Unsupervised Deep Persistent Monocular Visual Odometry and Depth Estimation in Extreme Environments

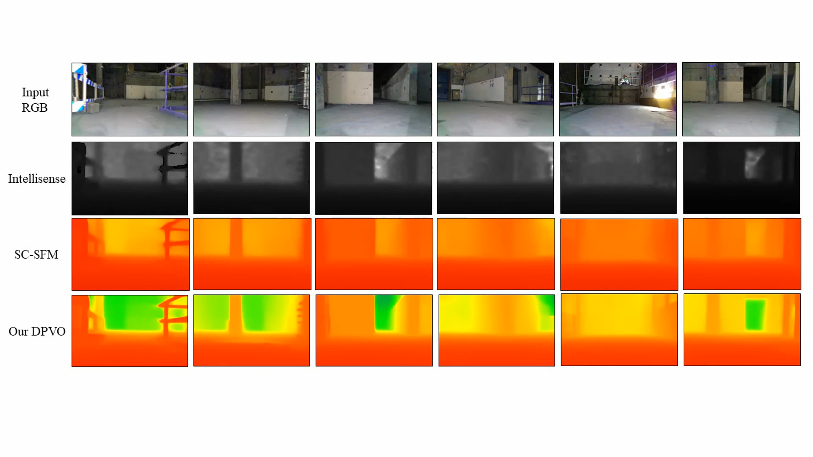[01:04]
here we show sample depth reconstruction results for the subterranean dataset recorded by the costar team in the DARPA competition during an autonomous exploration of an underground environment in the sets of nuclear plant ELMA-Washington in